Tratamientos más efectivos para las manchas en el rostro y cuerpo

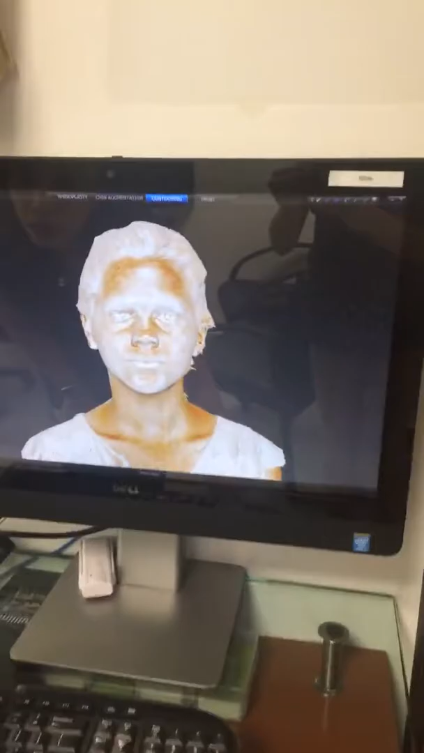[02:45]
Bueno, aquí por ejemplo, se le tira una foto con la tecnología Vectra.
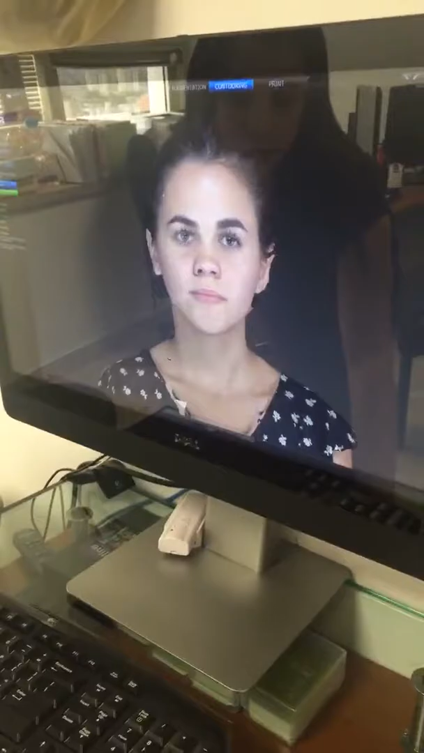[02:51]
Es una foto 3D y la persona va a ver, vamos a poder apreciar lo que es el daño solar.
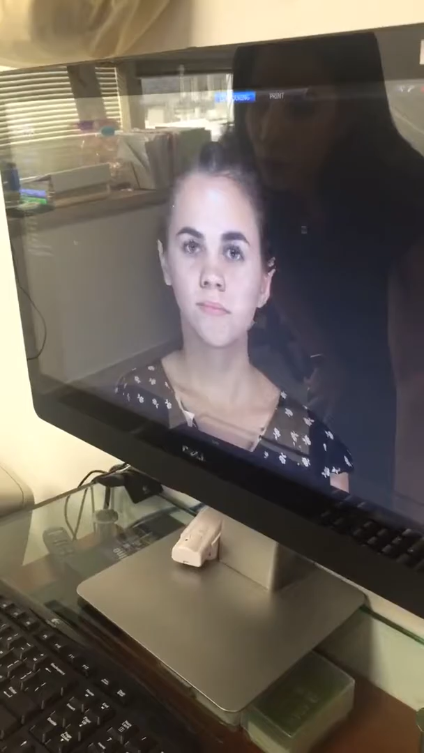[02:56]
En este caso, ella tiene bastante daño solar en lo que es el área de la frente, la nariz y debajo de la nariz. También acá en lo que es la clavícula se puede ver un poco de daño solar.
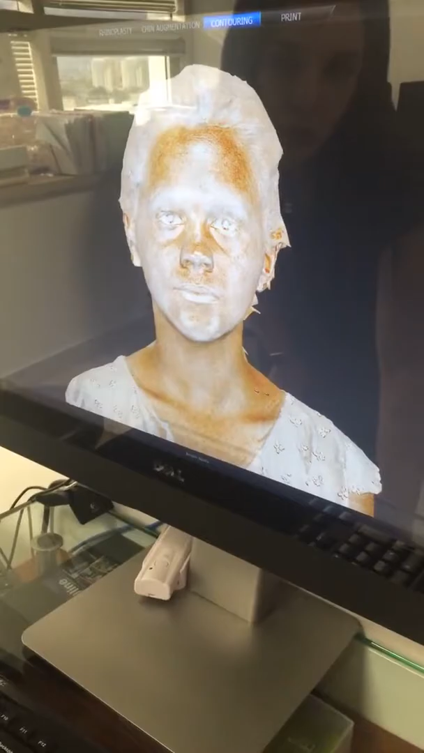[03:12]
También podemos ver las áreas enrojecidas donde hay
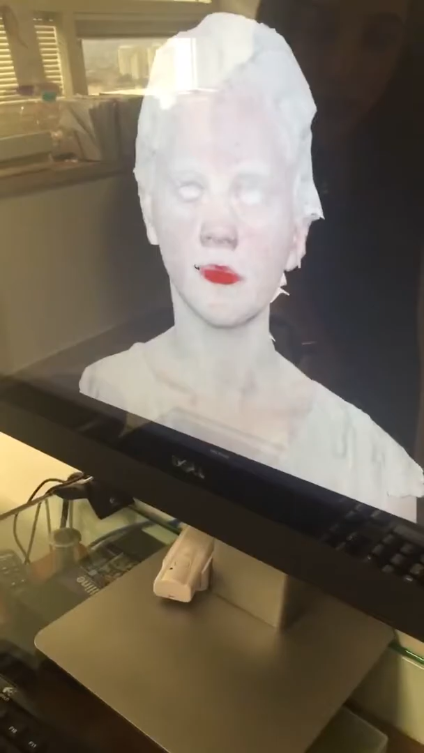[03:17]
venitas o capilares y con la tecnología Vectra podemos
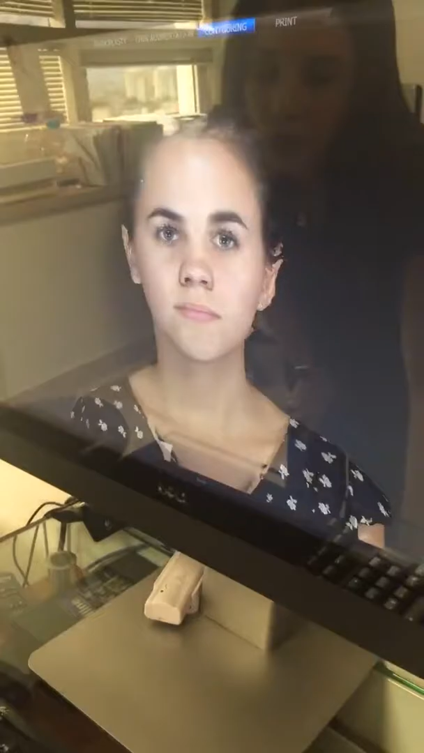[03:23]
entonces comenzar a prevenir todo ese daño solar que al momento ella no tiene visible en su piel,